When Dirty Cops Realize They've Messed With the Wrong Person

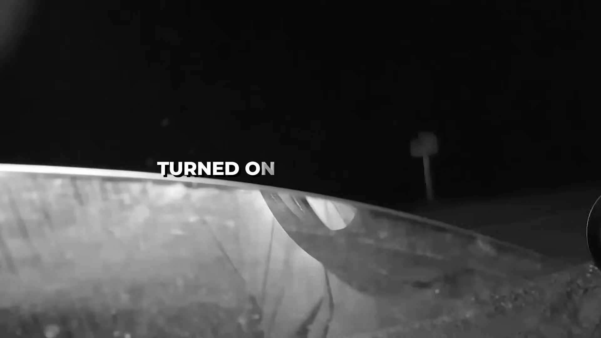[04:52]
suddenly turned on his emergency lights
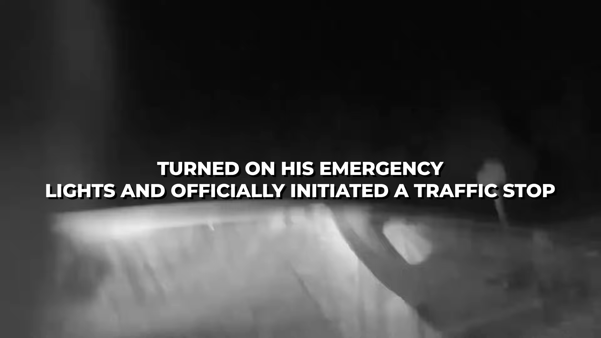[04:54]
and officially initiated the officer is in the bank and then translated a traffic stop